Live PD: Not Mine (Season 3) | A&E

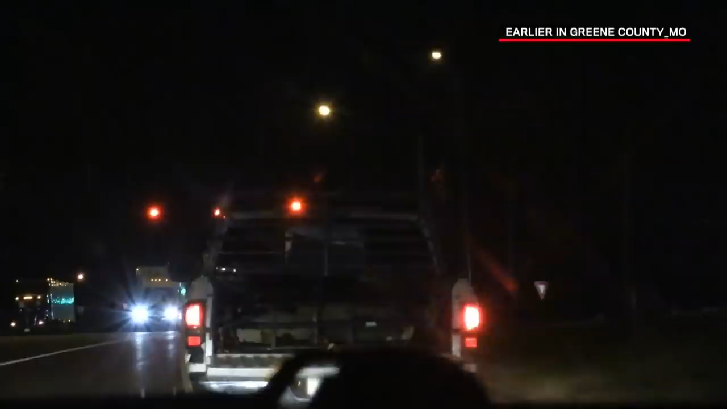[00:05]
Yeah, we're definitely pulling this over. It's going to be a white Dodge truck when we're pulling into the Flying J.